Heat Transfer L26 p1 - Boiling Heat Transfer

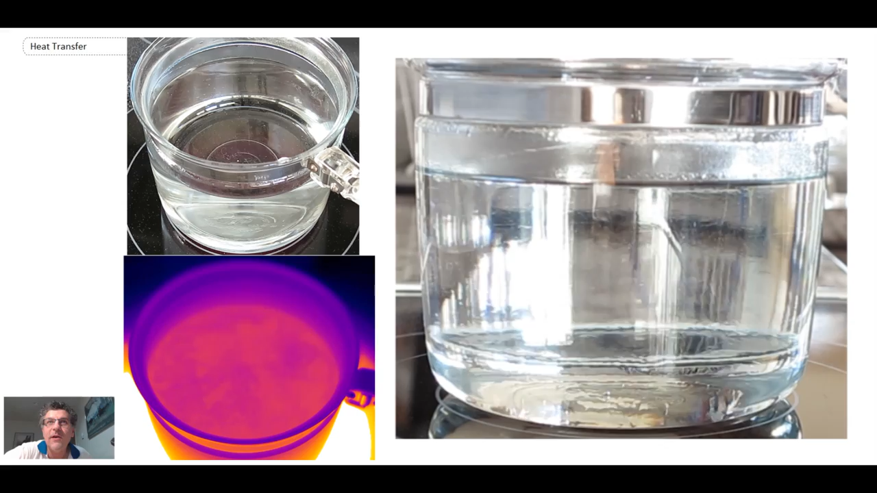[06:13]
but as we move on noise is going to start so we start getting noise coming in here and what that noise is caused by are bubbles forming at nucleation sites on the surface and then they collapse and it's that collapsing process that we hear and now we're going to go to high speed video and so what we can see are bubbles
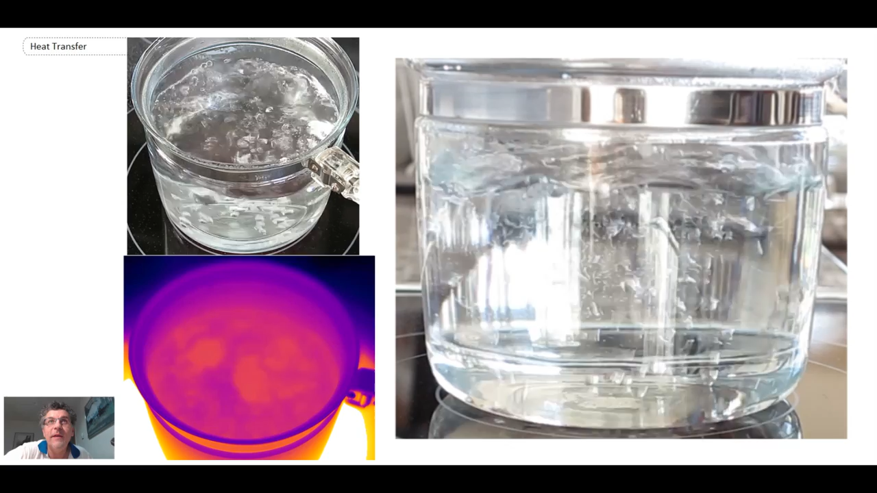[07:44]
more yellow temperature in the red mix that we're looking at and so that is a video describing boiling and so you